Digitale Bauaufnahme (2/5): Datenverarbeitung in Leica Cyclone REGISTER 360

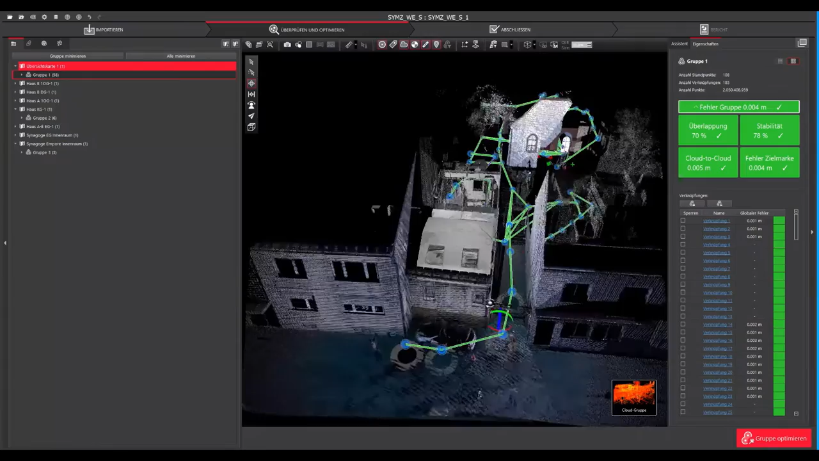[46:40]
Genau, und dann sieht man jetzt hier eben sehr gut, dass das Habeck'sche Haus da jetzt dann schon richtig reingewandert ist.
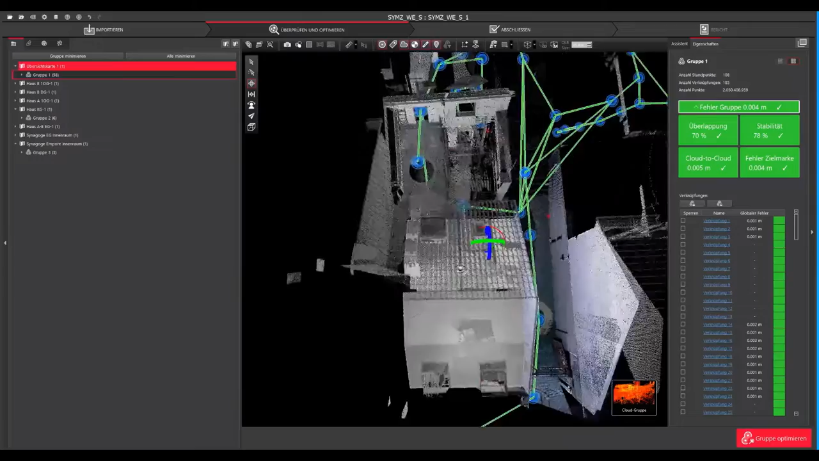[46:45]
Und nun, ja,
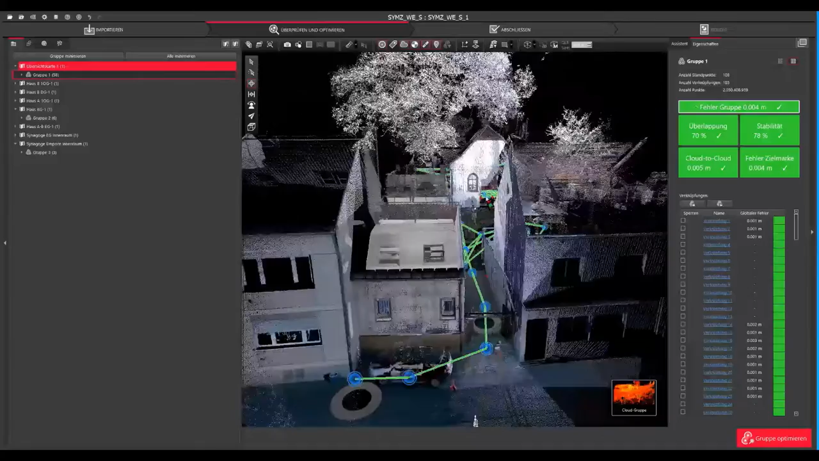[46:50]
alle Standpunkte in einem System vorliegen.
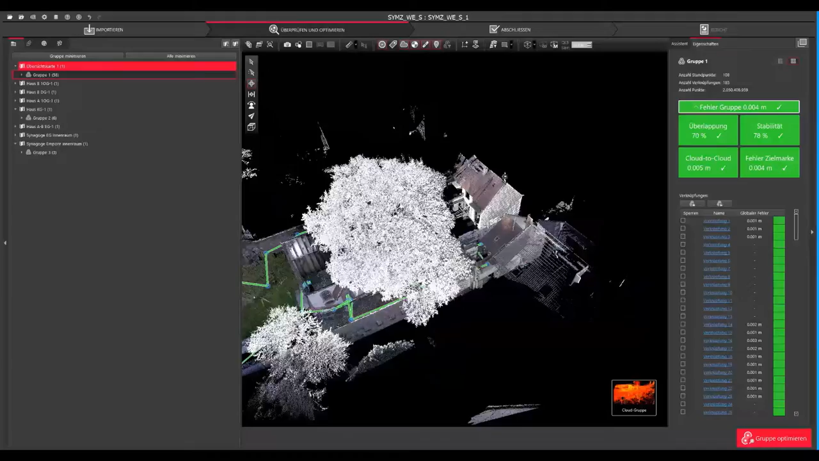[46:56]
Und ja, diese zwei Außendienstmesstermine eben über
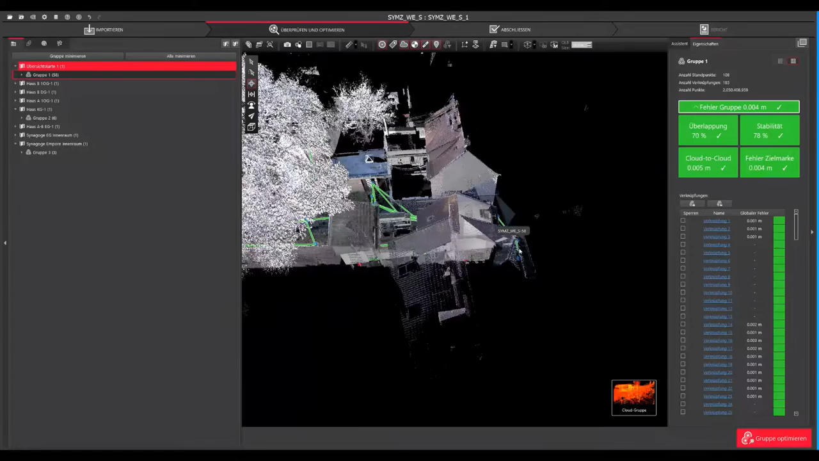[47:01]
eine Cloud-to-Cloud-Matching in ein geometrisches System gewandert sind.
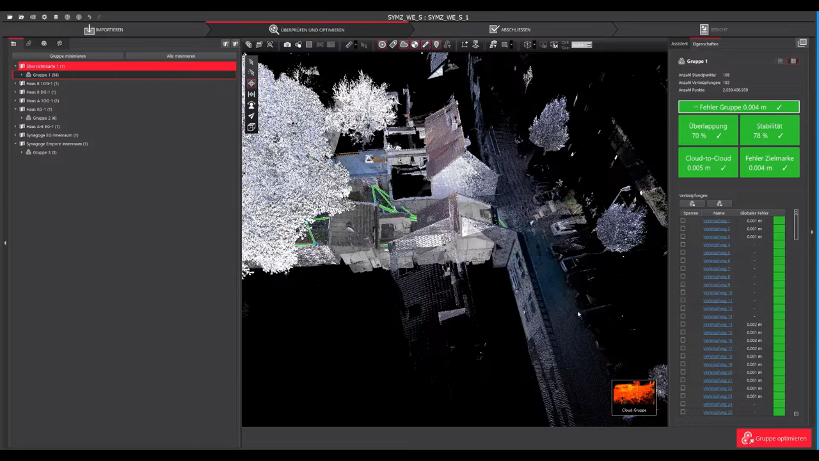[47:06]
Und diese Punktwolke aus den zwei Messungen zu exportieren,
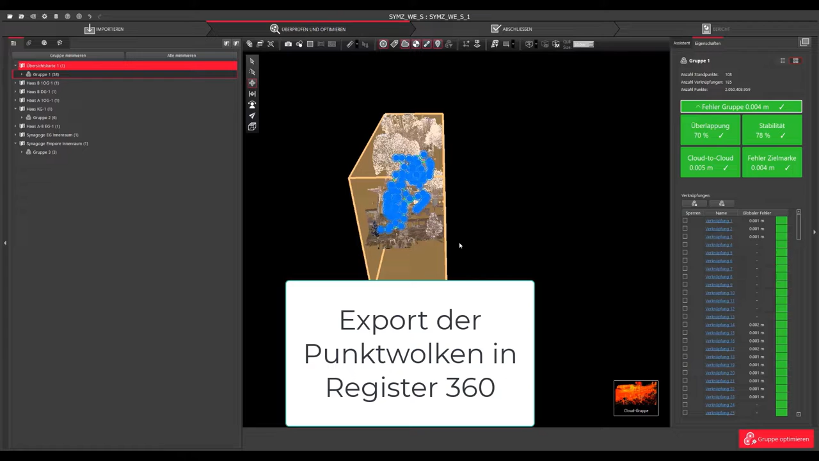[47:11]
muss man auf dem Reiter Abschließen weitergehen.
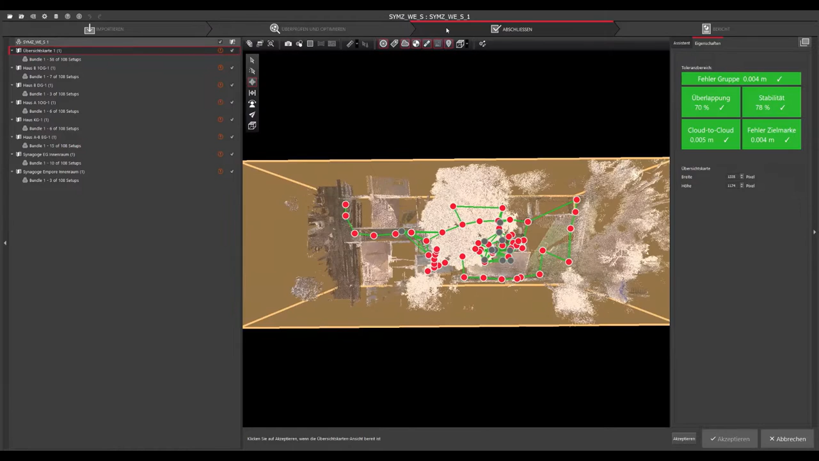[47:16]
Woraufhin sich wieder dieses Fenster ändert, darauf muss man erstmal Ansichten für den Bericht, der auch erzeugt wird, erstellen.
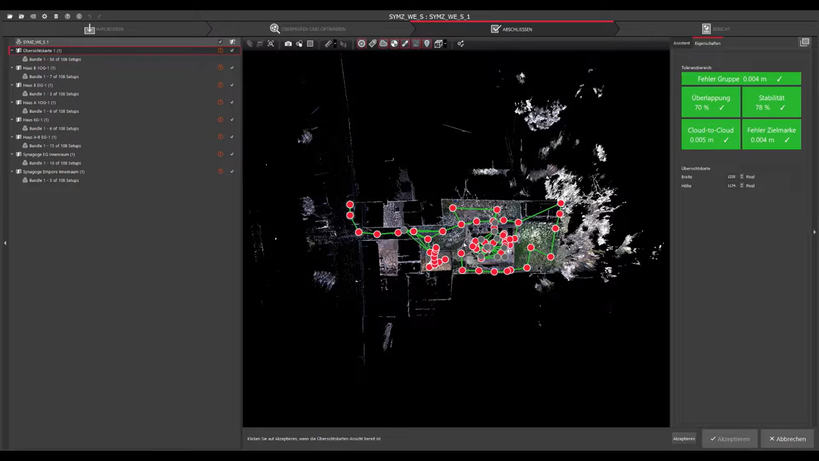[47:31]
Auch von den einzelnen Übersichtskarten, da kann man einfach mit Zoom, Maus rein und raus den Ansicht etwas wählen, dass man halt möglichst viel erkennt,
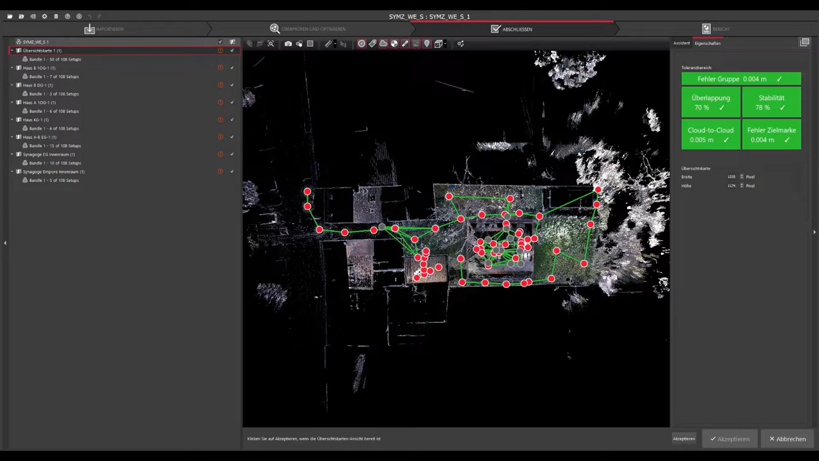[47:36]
kann hier auf dem kleinen Akzeptieren, dann dieses Bild erfassen.
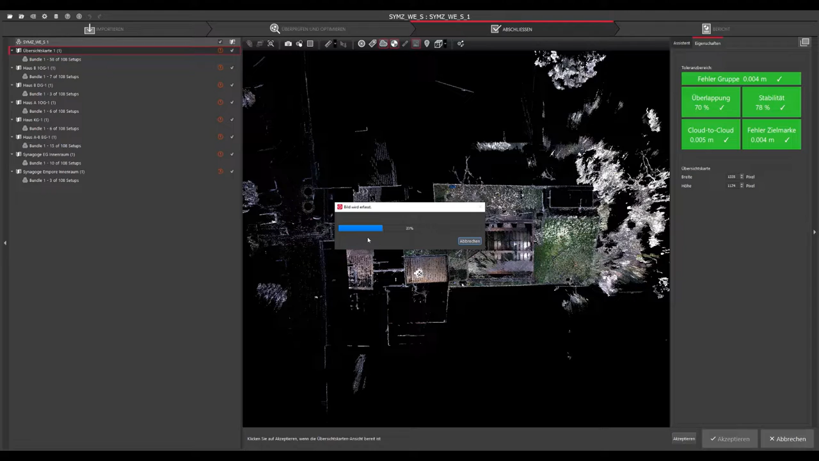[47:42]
Das ist dann einfach mit auf dem Deckblatt von dem jeweiligen Bericht einfach oben drauf dargestellt. Nachdem von der Übersichtskarte das Bild gerechnet wurde, geht es einfach automatisch weiter bei der nächsten Übersichtskarte.
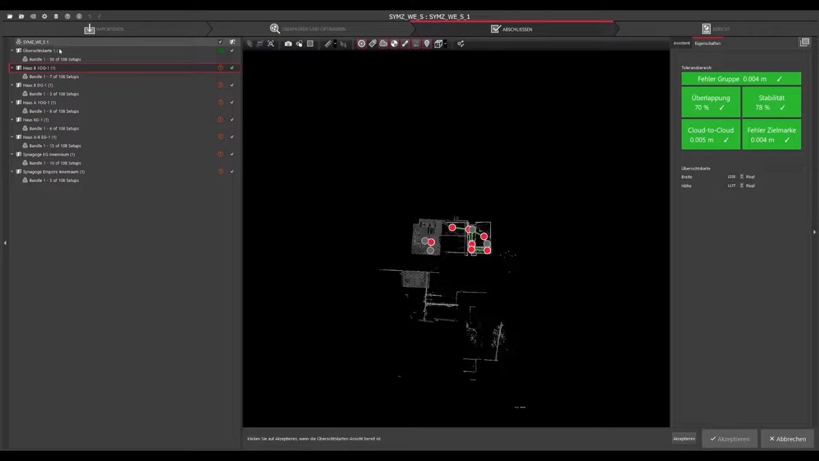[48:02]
Die Übersichtskarte ist hier mit einem grünen Haken versehen. Man könnte aber auch, wenn man nicht alle exportieren wollen würde, die hier enthaken, dann müsste man noch nicht diese Bilder erstellen. Man kann da jetzt auch ein bisschen reinzoomen, dass man mehr erkennt.
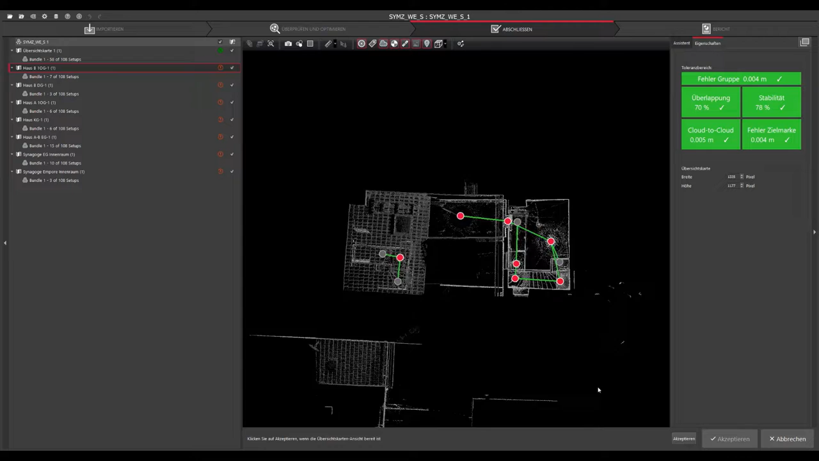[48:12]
Das akzeptieren, das sind jetzt noch kleinere Übersichtskarten, dann geht es direkt hier akzeptieren.
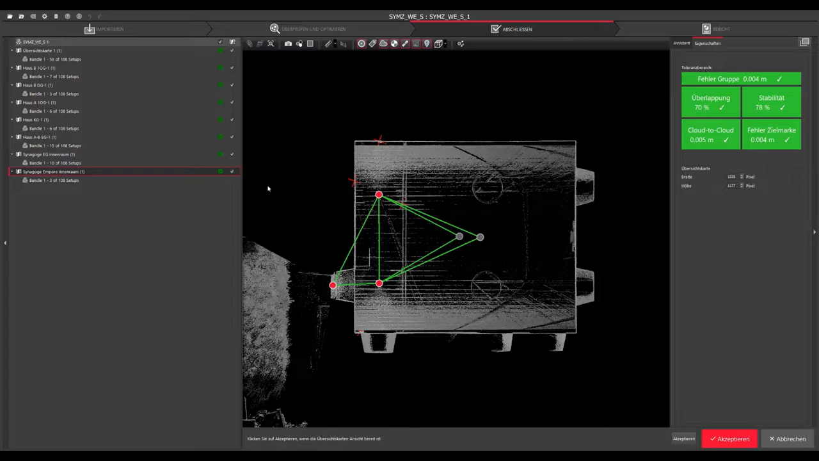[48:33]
Und wenn man das letzte durchgeklickt hat, wird der große Akzeptieren-Button auch farbig. Dann kann man mit Akzeptieren diesen Bericht erstellen,
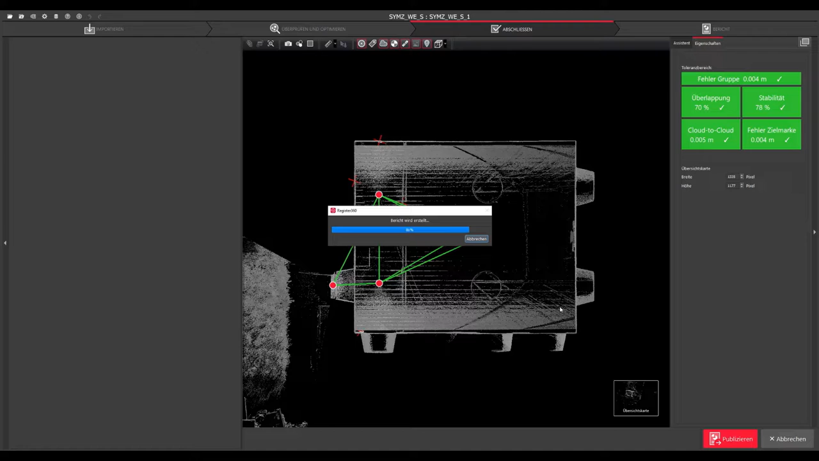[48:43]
der eben dieses Cloud-to-Cloud-Matching einfach protokolliert und was man bisher im Projekt gemacht hat.
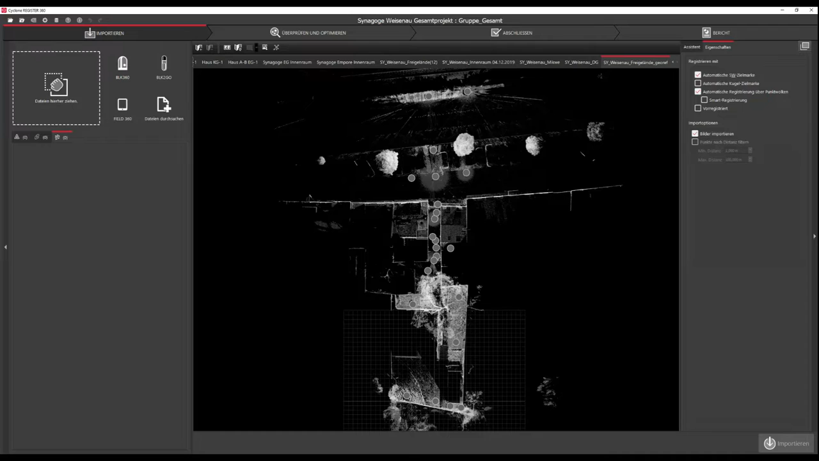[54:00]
Man muss zuerst zurück auf den Importieren-Reiter wechseln und kann sich dort mit Track&Drop seine Koordinatendatei aus dem Terminmeter einladen. Die Koordinatendatei muss im Folgenden Format sein.
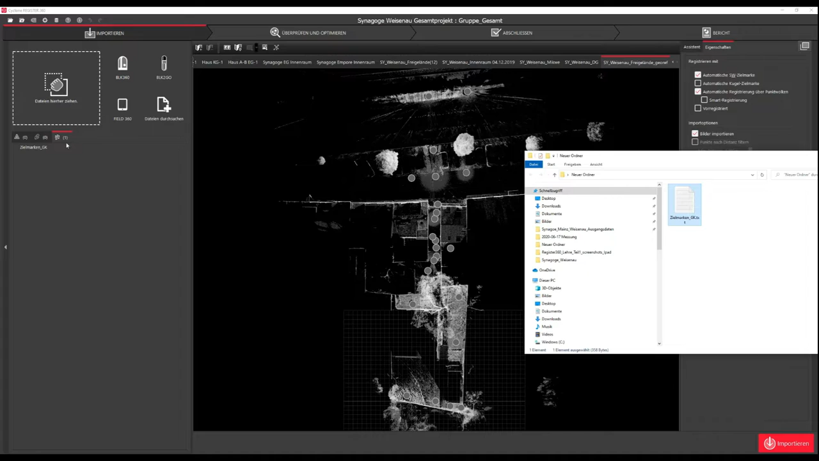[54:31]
erscheint dann hier in diesem Kontrolldatei-Menü und über den Importieren-Button kann die Datei dann auch zum Projekt hinzugefügt werden.
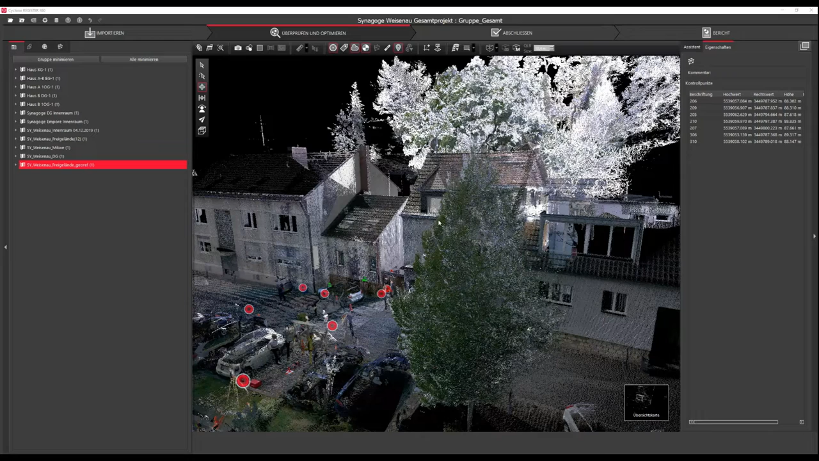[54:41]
Nach dem Import erscheint dann die Kontrolldatei-Im Überprüfen und Optimieren-Reiter unter diesem Unterreiter. Hier sieht man eben einfach nochmal die Punkte mit Namen,